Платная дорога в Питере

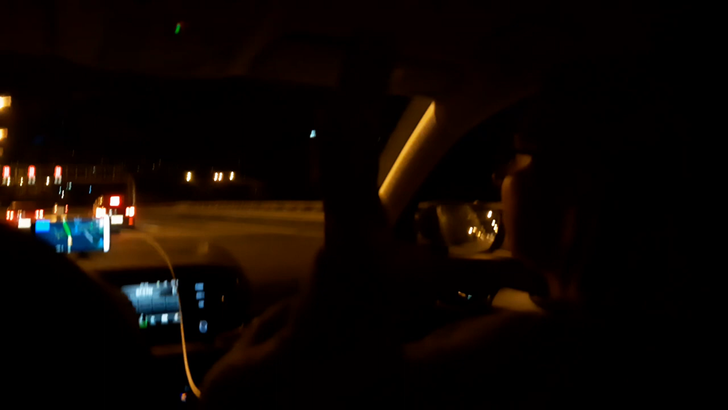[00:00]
Все, мы въезжали в Петербург. Мам, ну скажи что-нибудь. Мы едем по западно... Какому западно-сибирскому? Западно-сибирскому плоскогорью, да, мам? Нет, ну мы едем по платной очередному пуску дороги. Точно платной? Может быть мы проехали, просто уже заплатили за него? Нет, не знаю, по платному. Ну, мы, не знаю, выезжаем, наверное. Мне кажется, это выезд просто с платной дороги.